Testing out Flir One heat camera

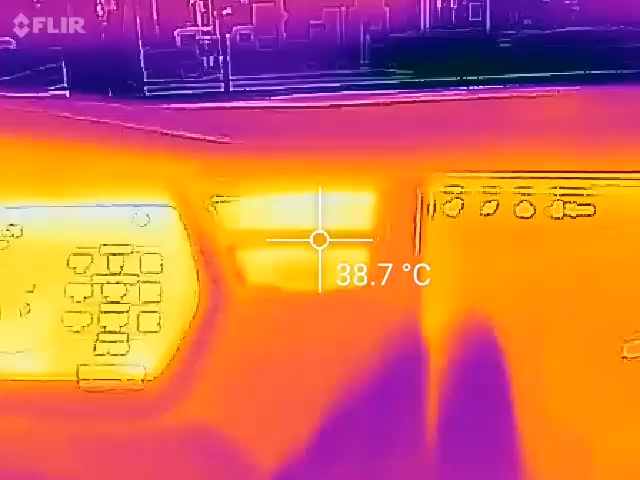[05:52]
On screen: spot 38.7°C
There's actually some air coming out of the vent here. Oh my hand is cold in comparison to the to the hot surface in here.
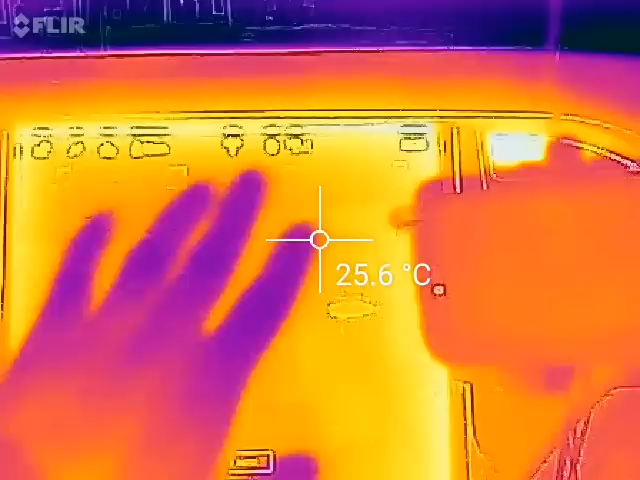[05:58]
On screen: spot 25.6°C
Wow. You've been out for a while. So yeah. It's pretty cool.
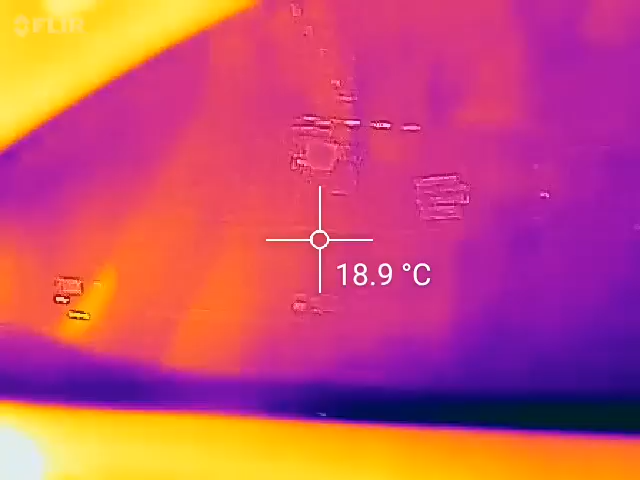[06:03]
On screen: spot 18.9°C
Let's see. How does it look in the back then? Okay. Not too hot.
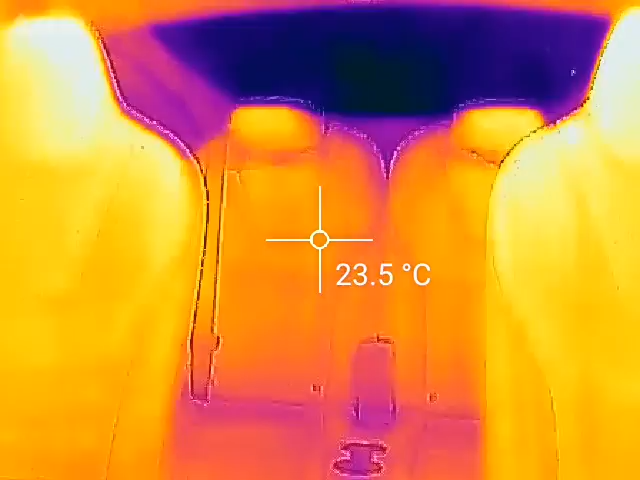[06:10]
On screen: spot 23.5°C
But you know what? I haven't switched on the heater for the rear occupants. So let's try that. Okay. Climb it on. Fire it up. Okay. Fire up the fans.
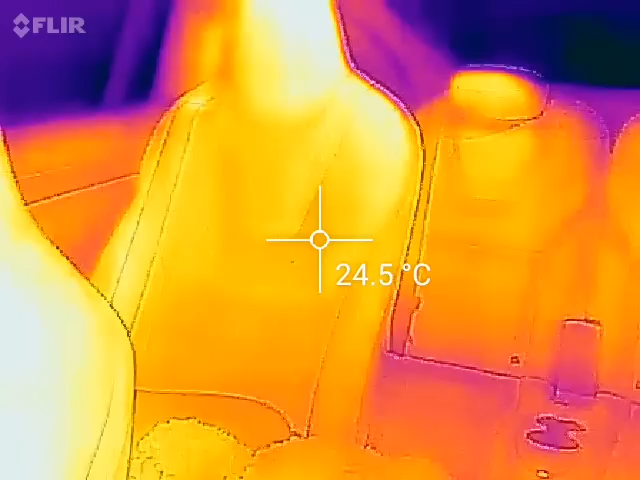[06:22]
On screen: spot 24.5°C
See what happens now.
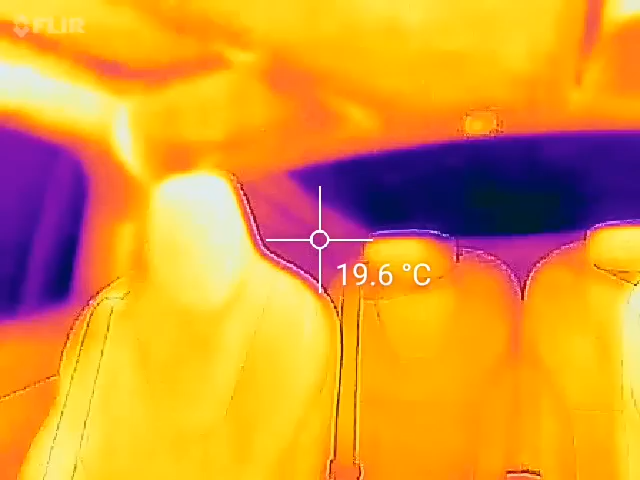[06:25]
On screen: spot 19.6°C
Oh. Do you see any difference? I don't know. I think it takes longer. Actually. Oh you see there. Temperature is rising already.
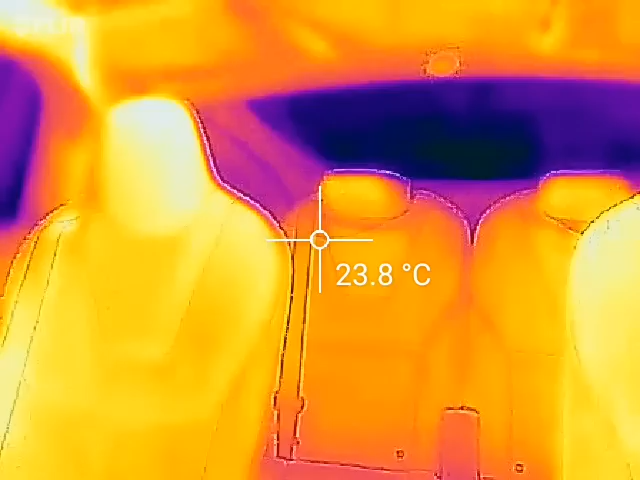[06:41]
On screen: spot 23.8°C
Wow. That is very effective. It gets kind of hot there. Back there. Oh it's getting hot in the back. All right. Let's see. Auto, auto, auto switch off.